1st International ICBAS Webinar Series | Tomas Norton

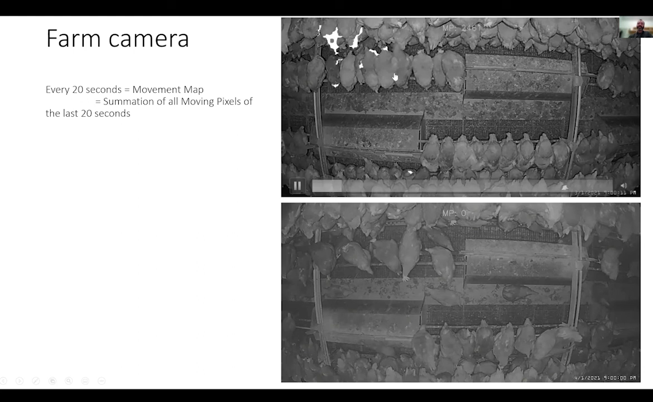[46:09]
at the edge of each chicken so each chicken that's showing a restlessness behavior he can capture the pixels that are moved as a result of that that movement um and these pixels then are just summed over time so
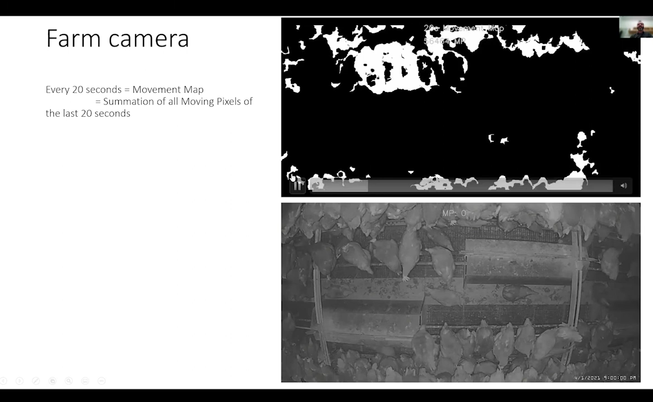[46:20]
he he sums every 20 seconds these pixels and then he goes ahead and does it again and sums and does it again um and here is another scene below where
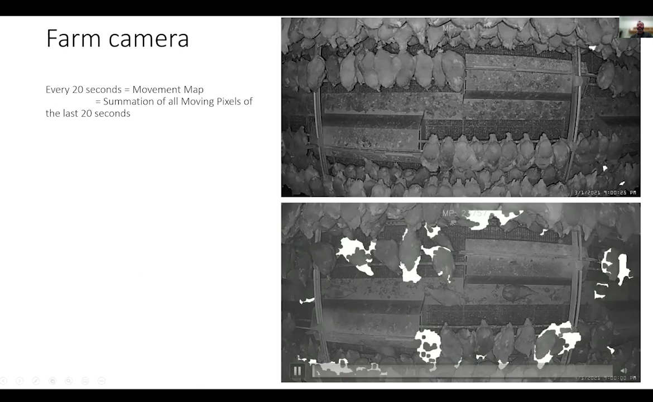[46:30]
again the moving head chickens are captured and he's doing this all the time and it results in these different what he he terms movement
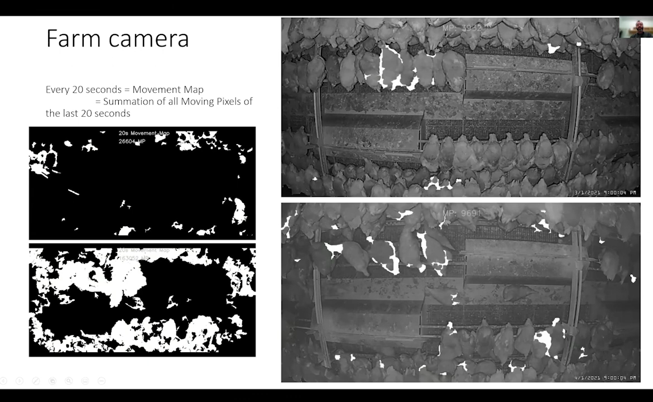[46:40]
maps and then after a while he sums for the whole period of the night these movement maps together and then these movement maps sorry